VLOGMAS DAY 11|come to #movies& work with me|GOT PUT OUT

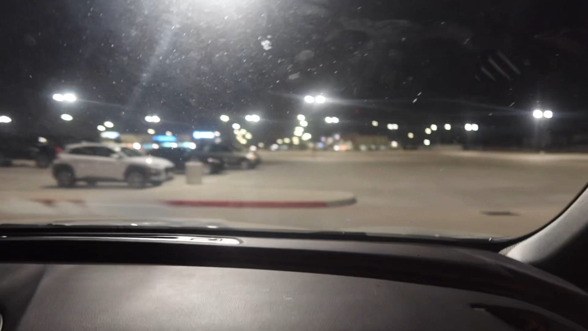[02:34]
Watch when y'all see the movie theater, and this is the parking lot. Like, this is everybody who's here. This is crazy. Regal at Bender's Landing.